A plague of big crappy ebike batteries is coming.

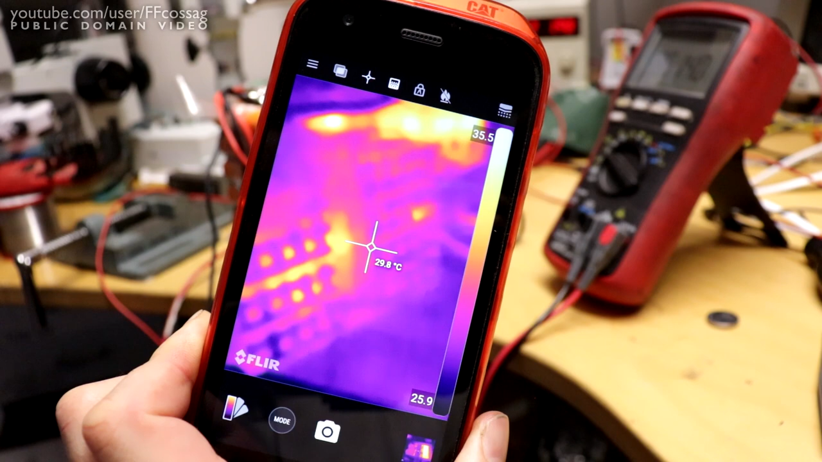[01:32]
On screen: spot 29.8°C
So we probably have two or maybe even three, maybe even four terrible strings.
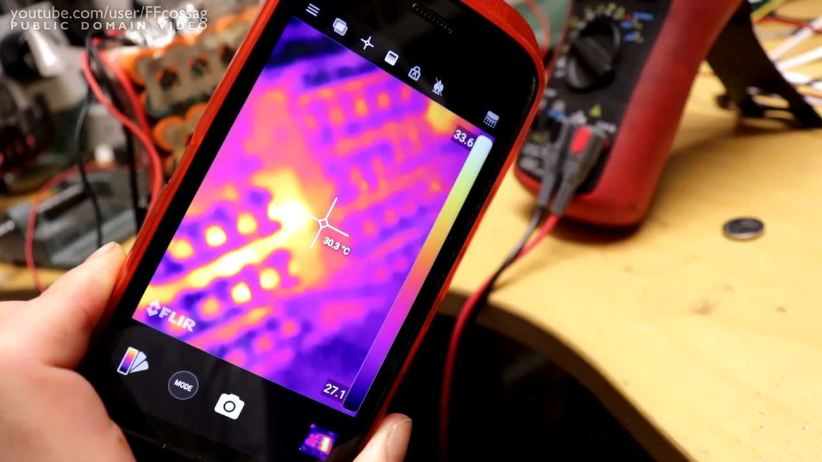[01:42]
On screen: spot 30.3°C
But really,
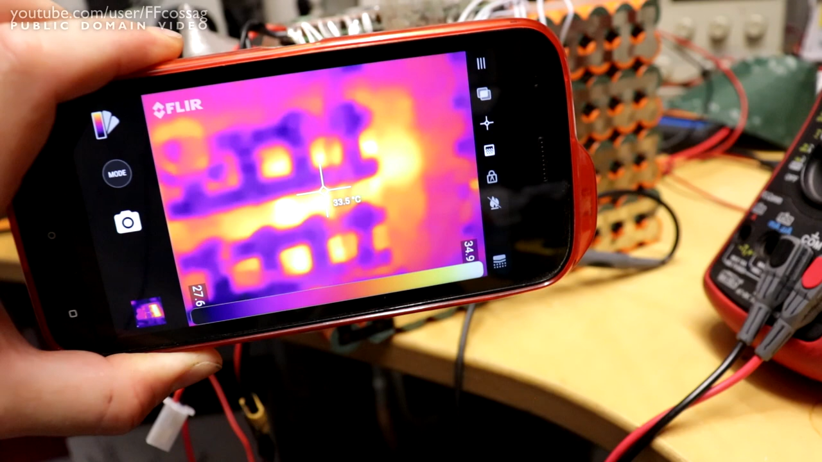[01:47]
that one string right there in the middle of the screen is the one that's obviously got the highest internal resistance.
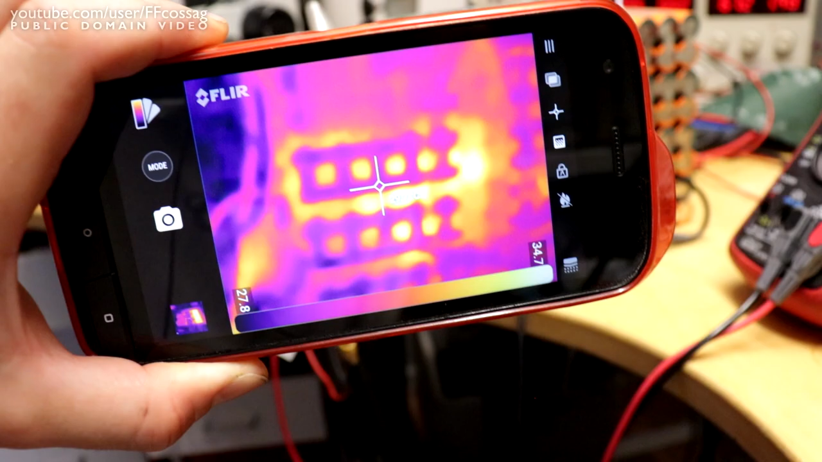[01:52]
And I think that's what we're measuring as well, 3.5 volts.
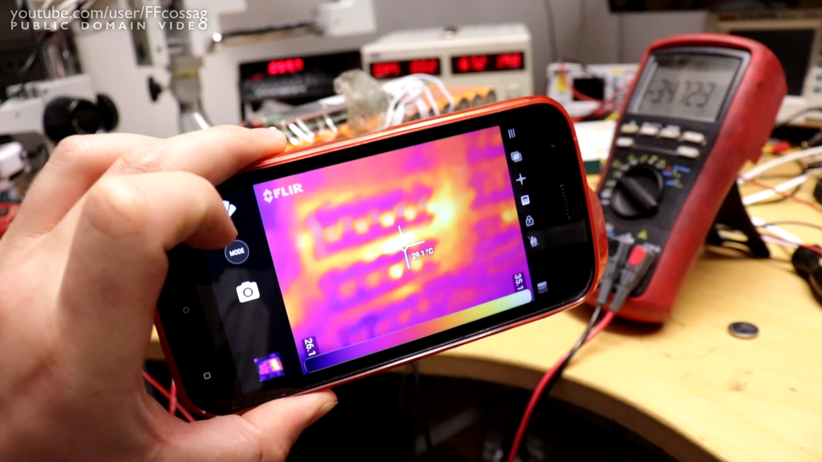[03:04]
That's just not okay, how uneven that is.